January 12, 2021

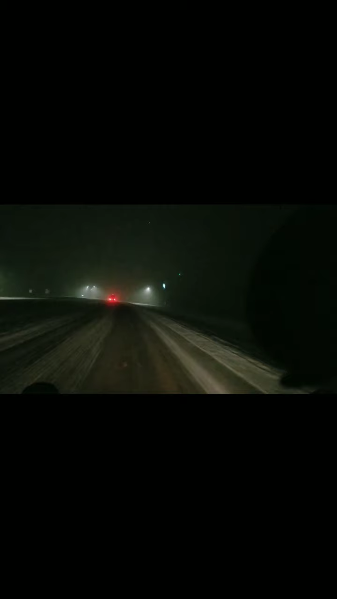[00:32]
Yep, that is what you think it is, or what you see. That is snow. It's about 5 o'clock in the morning here, Central Time. Just taking it slow, running about 40 miles an hour. Not trying to go too fast, not trying to pass. Oh, man, we got people trying to pass. So, you'll see it here in just a moment. Keep my CD on just in case you might hear some noise.
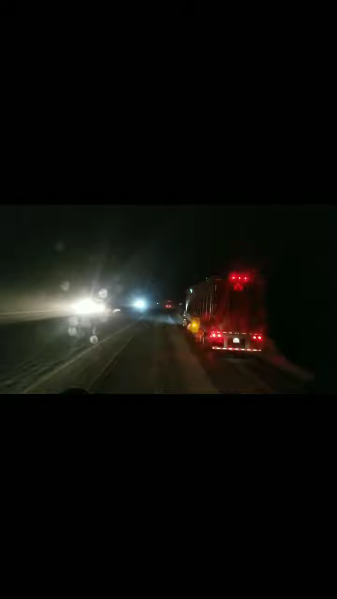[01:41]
Sunrise is right at 8 o'clock. So, dang, I picked a bad time to watch my truck. But it needed it. I'm glad I did it because my windshield and what do you call this stuff? My side mirror is looking pretty good. Or clear, rather. You know, get back over here. Side mirrors and stuff look pretty good, so.